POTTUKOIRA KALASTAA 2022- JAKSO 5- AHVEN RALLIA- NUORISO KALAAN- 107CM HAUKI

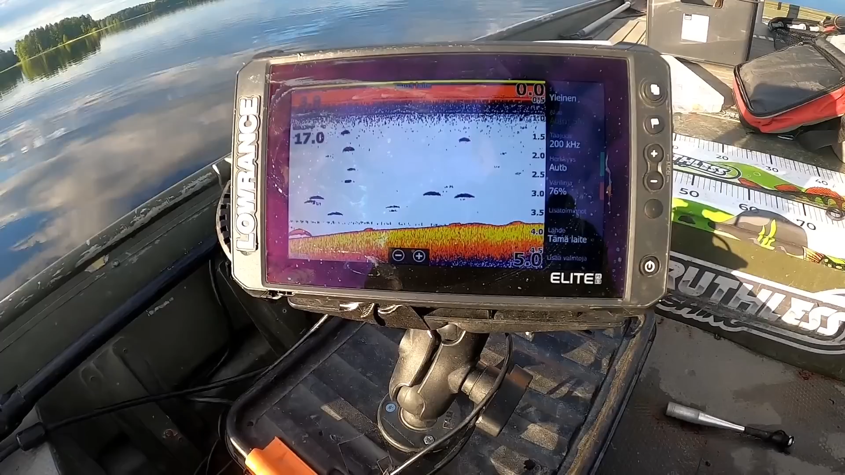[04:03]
Tässä katsoin vielä yhden tuommoisen pikku kaasikorjaan, missä on vähän sellaista karikkoa, että jos sattu